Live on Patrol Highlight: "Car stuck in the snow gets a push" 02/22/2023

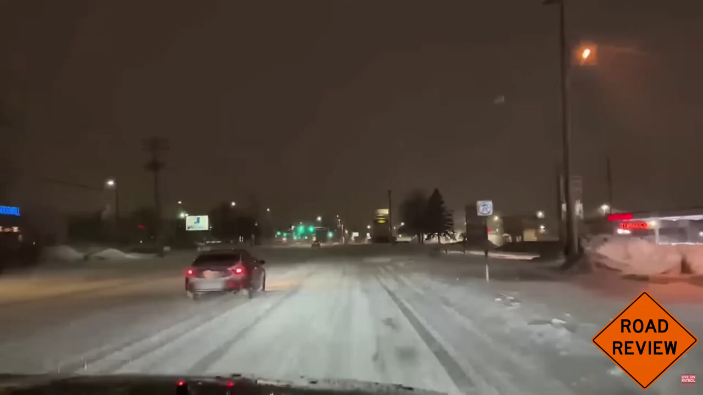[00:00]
well i don't know pat we might have to go over and check and see if we haven't pushed anybody out for a while but i see a car that needs some assistance it's kind of a tradition right right alex just called that mcdonald's and there is no answer